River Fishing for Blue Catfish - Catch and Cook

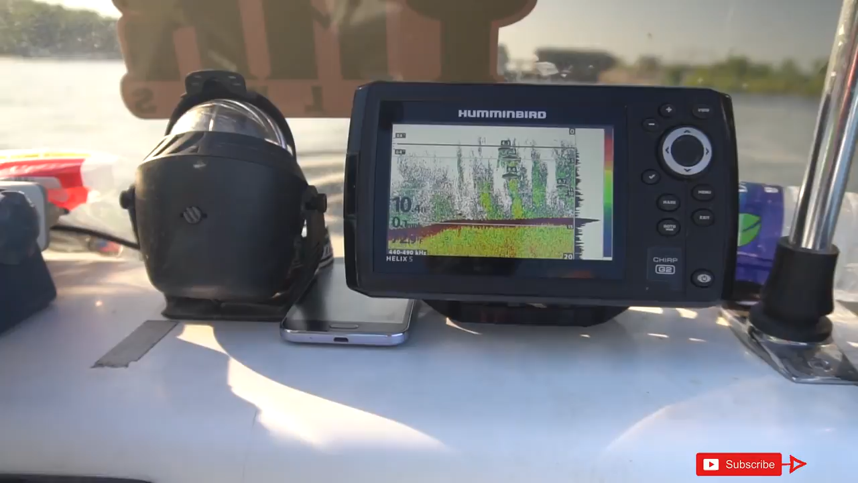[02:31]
We just found a shoal in the river where there's a sandbar under the water So it drops from 20 foot and then it goes to about 10 or 11 foot and you can see we're on top of the sandbar right here But you can see all the fish on
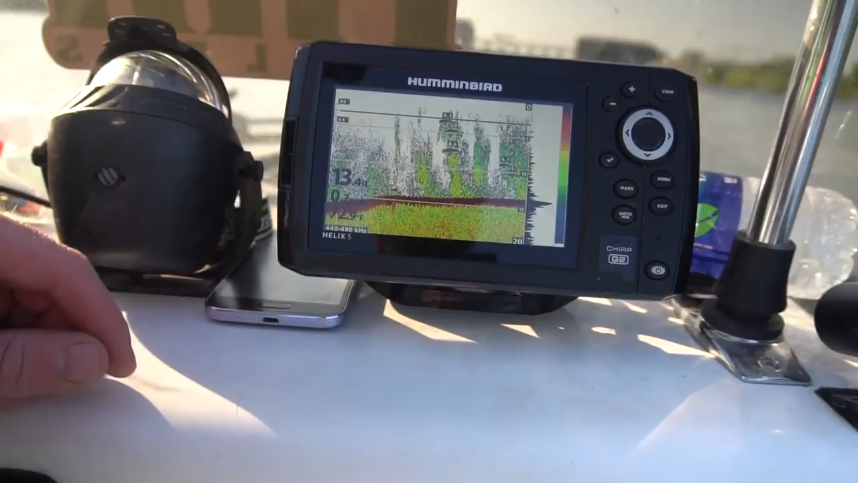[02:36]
it So we're anchored on top of that right now That should be where some catfish or some hybrids some striper hanging out.